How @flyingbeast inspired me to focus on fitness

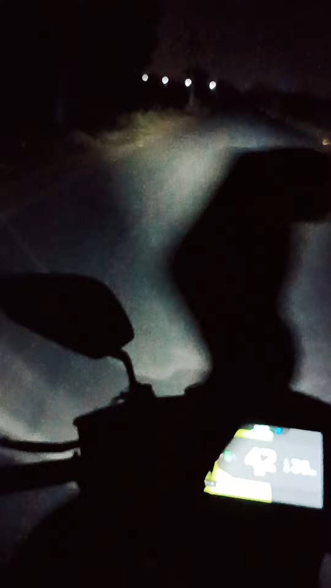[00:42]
अब अब हम तो आदा रसता भी नहीं हुआ है अब काफी पीछ में सफर आएगा और ये बिल्डिंग निखाई दे रही है अपनों को हमारी स्पीड है 40 कि मुझा में क्या मुझा है कि मुझा समझ नहीं है आमने काने आड़